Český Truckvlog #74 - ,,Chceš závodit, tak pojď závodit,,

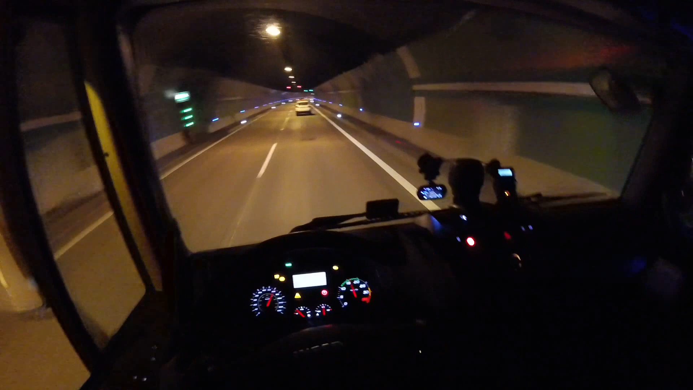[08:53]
Ten by si měl taky vzadu rozsvítit, ne? Co? Tak jeď.